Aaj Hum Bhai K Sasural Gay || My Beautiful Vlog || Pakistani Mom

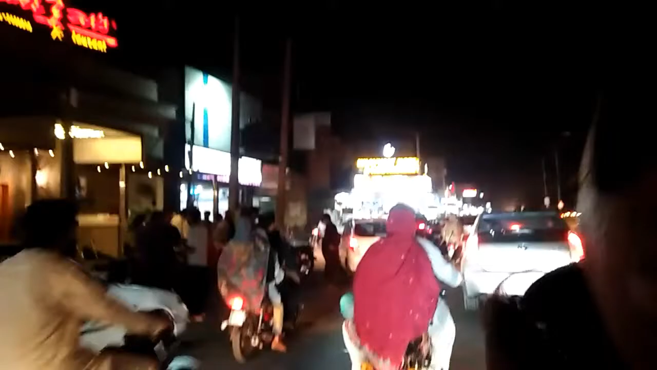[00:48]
کر آنا تو یہ دیکھیں یہاں پر
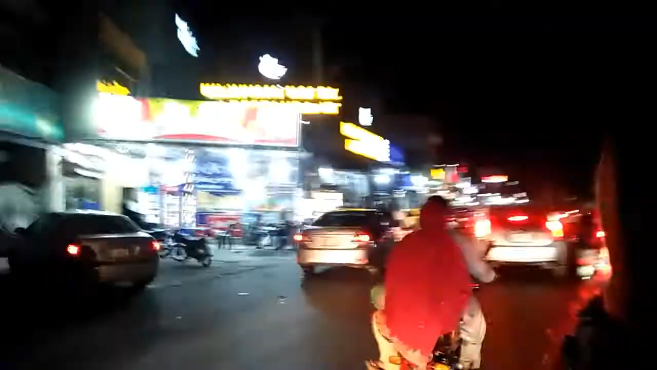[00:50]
کتنا رش ہے اور یہاں پر ہم